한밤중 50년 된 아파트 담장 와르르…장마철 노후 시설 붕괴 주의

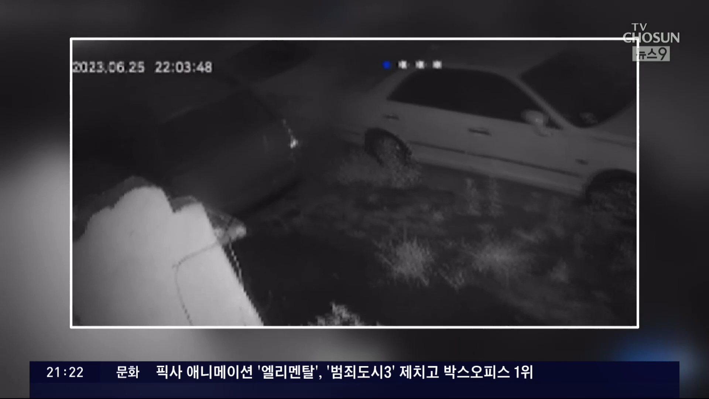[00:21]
주차 차량이 갑자기 들썩거리더니 희뿌연 시멘트 가루가 사방으로 퍼집니다. 무너진 담장 사이에서 흙더미가 쏟아집니다.